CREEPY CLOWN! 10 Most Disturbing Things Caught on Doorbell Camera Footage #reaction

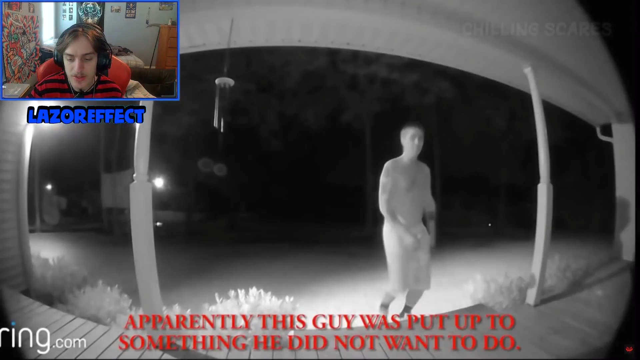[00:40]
Apparently, this guy's put up just something he did not want to do Why is he shirtless? Crack is my helmet jar Rather than actually knocking on the door or ringing the doorbell, the man pretends to do so At first, it seems odd Until you realize what's actually going on Near the left side of the screen, a car's headlights can be seen It's clear, whoever is driving the vehicle is making this guy walk up and talk to the house owner Oh shit To see his sinister purpose As the guy obviously doesn't want to do it I mean,
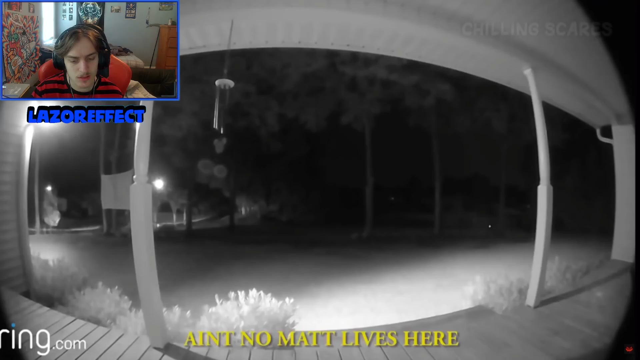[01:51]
From the fake conversation It's clear the driver wants the man to look for someone named Matt One comment guessed the man could have been being forced to rob the place But didn't want to do it Making him fake the whole situation And claim no Matt lived there Damn But to this day, the real motives of the driver are still unclear They never found out like the full story That's crazy That guy must have been like Kidnapped Kidnapped The woman clearly isn't acting normal Or at least until a car passes Where she breaks character So as not to draw attention to herself
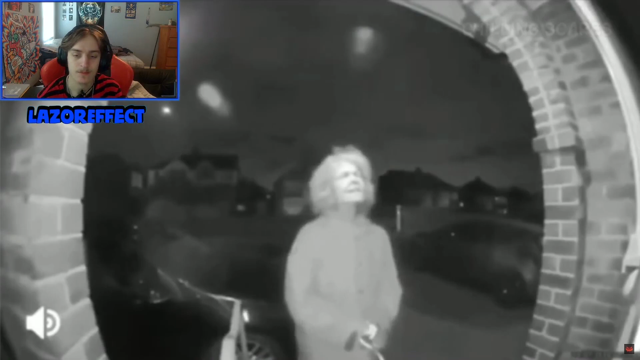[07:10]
this psycho lady And after reviewing the footage This is what he found There was an old woman with a knife Just standing at his front door Constantly shifting her body weight from side to side Oh, no The woman can be seen awkwardly holding and
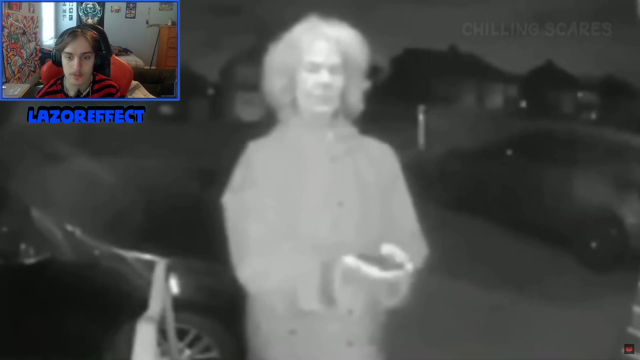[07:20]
looking at the knife As well as constantly glancing all around her Oh, fuck, no Granny got loose Granny, part three The neighborhood attack How many grannies are there? There's two, right?